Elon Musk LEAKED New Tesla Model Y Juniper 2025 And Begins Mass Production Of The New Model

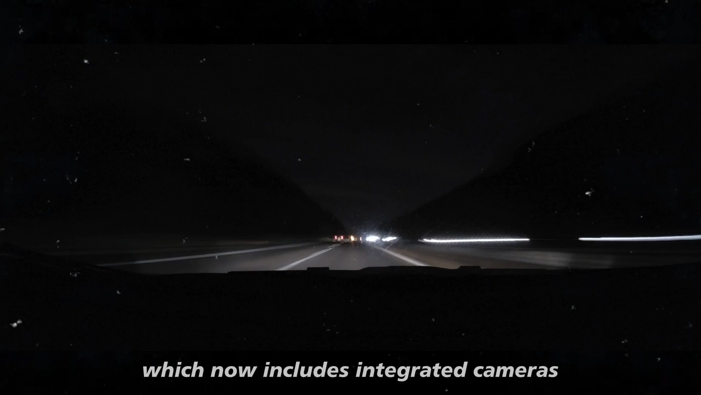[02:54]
These cameras not only aid in safety and visibility while parking, but are also part of Tesla's advanced driver assistance system.